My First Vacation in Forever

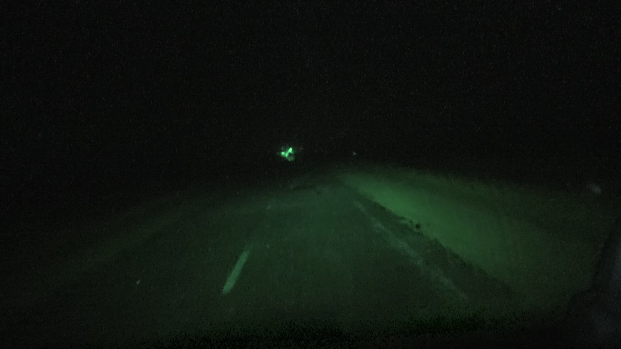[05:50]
I'm gonna keep you in night vision. I don't know how much that's really helping you though.
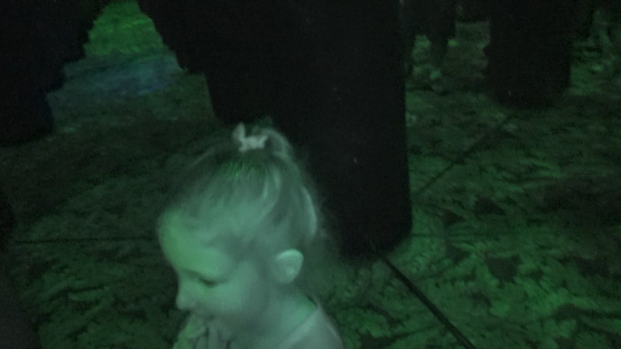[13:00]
Yeah. Oh, boy. I think it's this way, maybe?
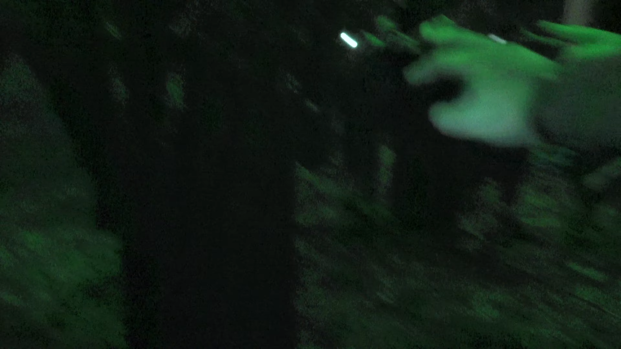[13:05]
Straight or the other way. There's a mirror here. There's a mirror there.
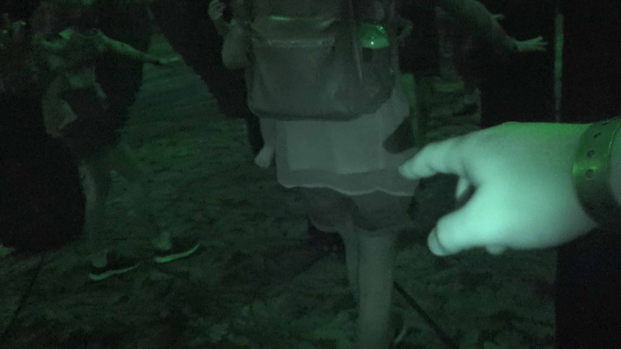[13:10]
Oh! I almost walked into that. There's one over here.